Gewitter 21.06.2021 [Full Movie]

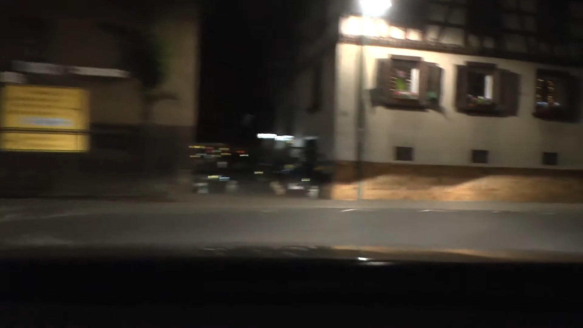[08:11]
So, einmal hier rechts. Und dann biegen wir gleich sofort die nächste links ab. Dann gucken wir uns mal das ganze Teil in Ruhe an und eine Mieze rennt da über die Straße. Ja. Genau, jetzt links und dann gleich sofort die nächste wieder links und dann noch einmal rechts und dann kommen wir schon zu unserem Beobachtungspunkt. So einfach geht das, ne?
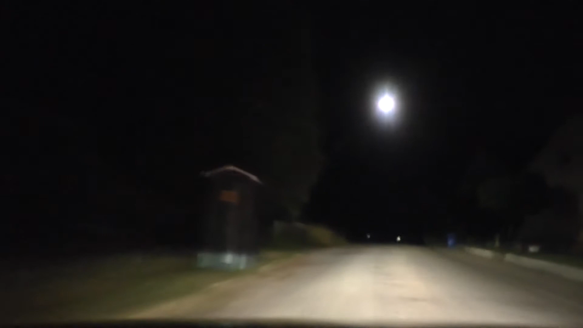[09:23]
Jetzt sind wir auch schon auf dem Feld angekommen, beziehungsweise am nördlichen Rand von Hüffenhardt. Und jetzt parken wir hier direkt am Ortsschild. Da sehen Sie das Ortsschild. Und genau hier werden wir auch parken. So. Perfekt. So muss das sein. Genau so. Okay, dann packen wir jetzt mal unsere 7 Sachen.